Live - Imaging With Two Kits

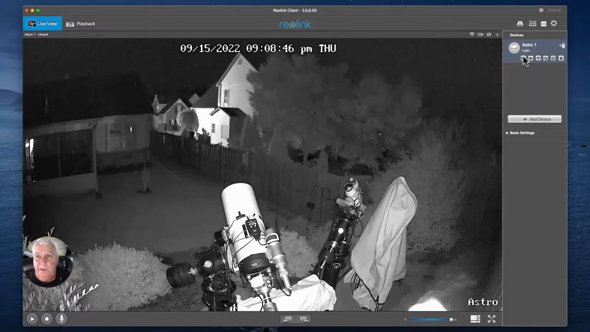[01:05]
We aren't connected outside. They logged me off. And we are now. Uh, right now, this telescope system right here is on LBN 581. It's a really cool region of the sky, and it's got some intense nebulosity. And, uh, so I'm imaging that. And I'll show you some of the images that are coming in. I started at about, I started at about 9, uh, kind of early. It was kind of low on the horizon, but I went ahead.